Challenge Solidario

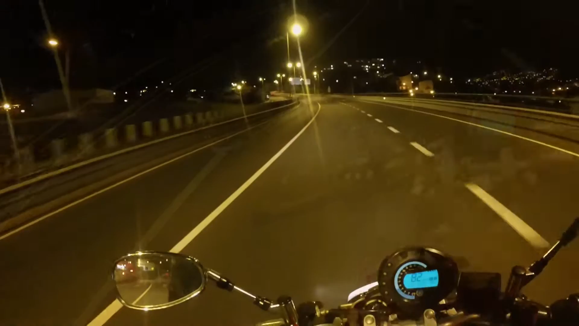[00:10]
Ai pá, parece que ficou aqui alguém na via rápida. E alguém não vai receber pizza, porque o gajo da pizza tem a moto avariada ali, na via rápida. Ora bem pessoal, eu estou aqui hoje para lançar mais um 10 a fio. Pois é, oh Duarte, então mais um desafio, e vem chatear quem desta vez?
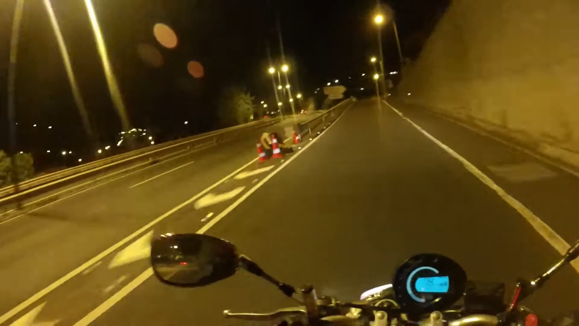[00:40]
Ora bem, desta vez, eu não venho que chatear ninguém.